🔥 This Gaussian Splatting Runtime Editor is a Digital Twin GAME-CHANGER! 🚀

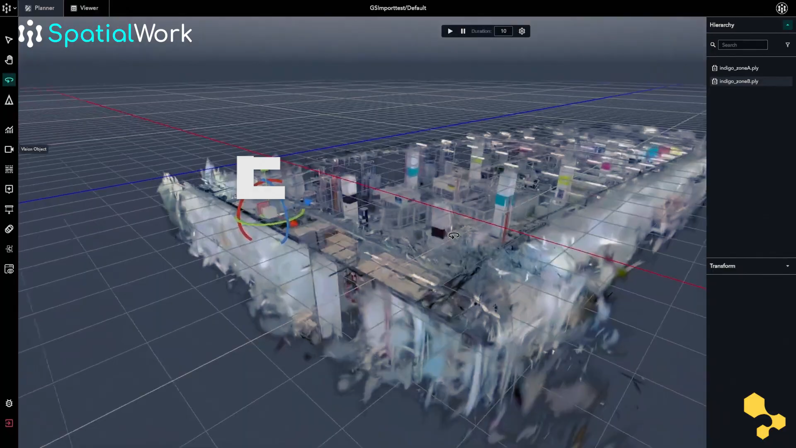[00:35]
Using cutting-edge AI Gaussian Splat technology, we've revolutionized the process of digital twin creation.
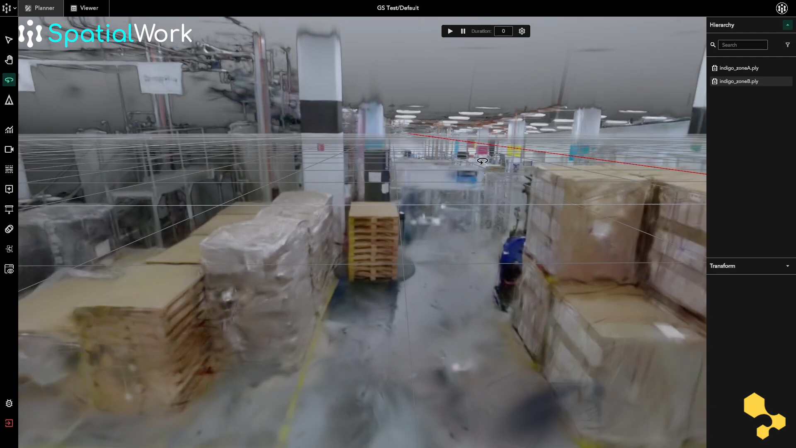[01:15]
You can transform and align individual Splats or combine multiple Splats into cohesive, expansive environments. This feature makes it easy to create and explore immersive 3D scenes,
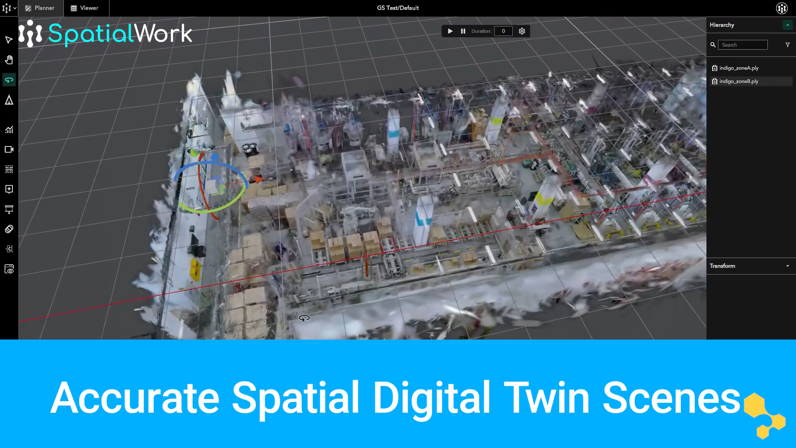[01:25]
while ensuring your digital twin is both accurate and visually stunning.
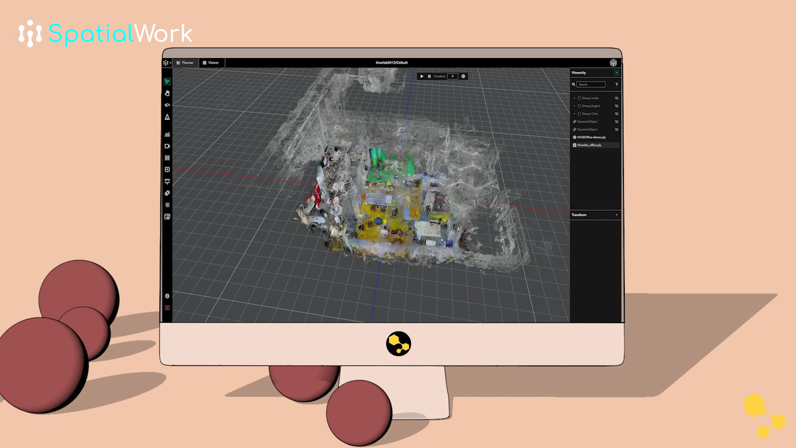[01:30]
Integrate your Gaussian Splats with Spatial Maps Live Positioning Data or VPS with IoT visualizations.
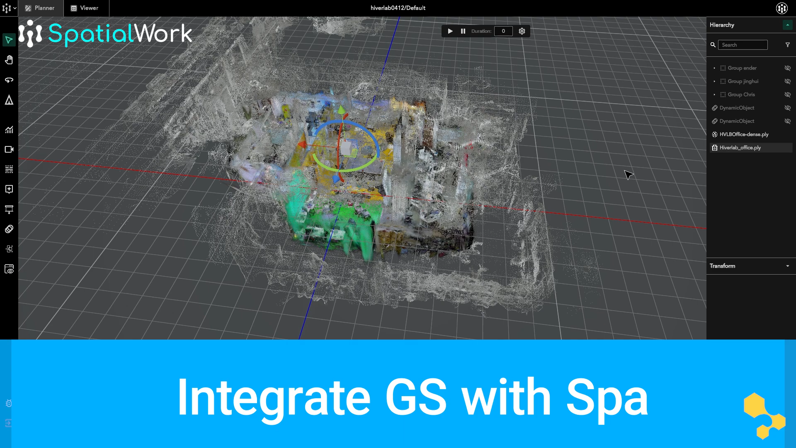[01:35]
Using the integrated Immersal SDK,
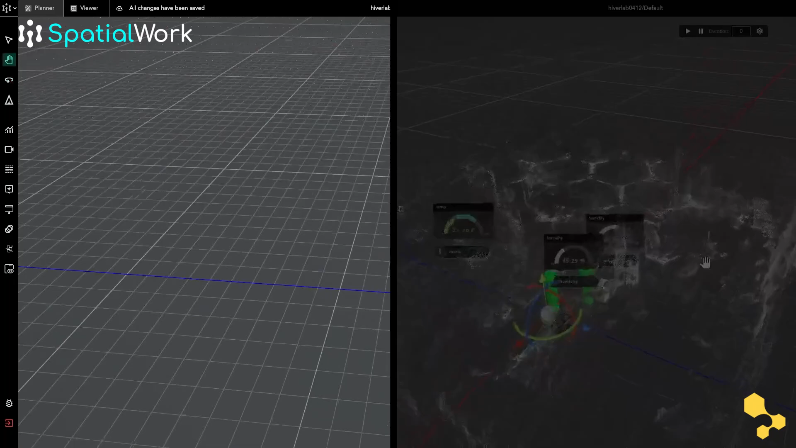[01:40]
Spatial Work enables you to align and calibrate your Gaussian Splats with reference points.
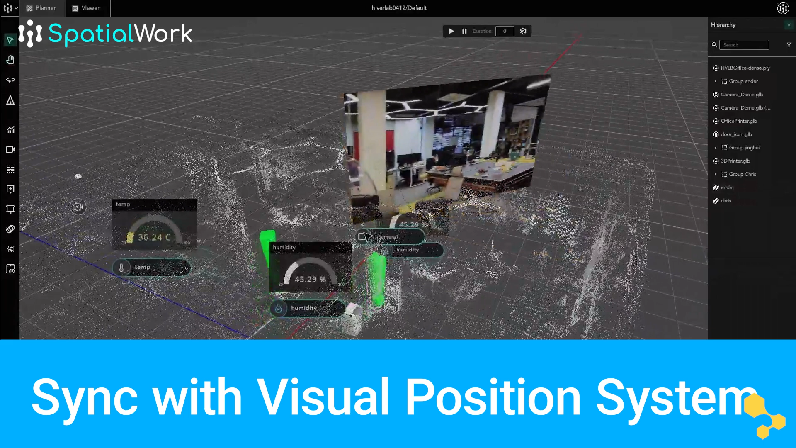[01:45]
This ensures precise positioning and enables features like real-time object tracking and superimposing digital data in AR or MR devices.